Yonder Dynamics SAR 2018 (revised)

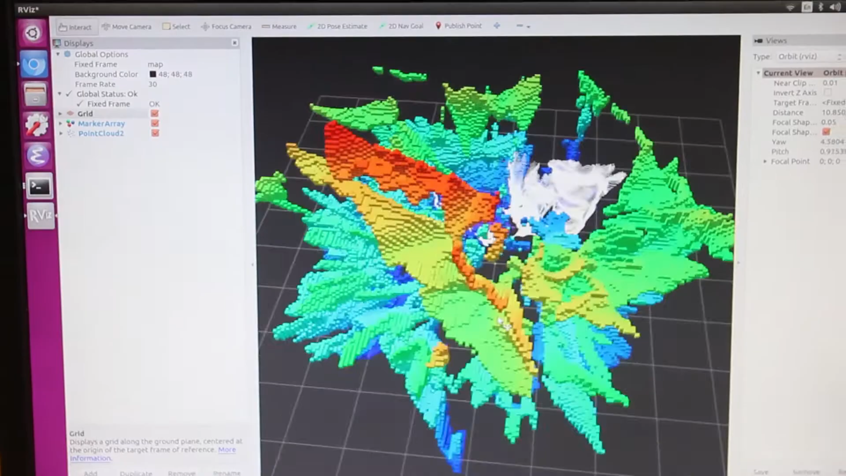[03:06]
using cutting-edge environment mapping and navigation techniques to actively plan routes that avoid obstacles.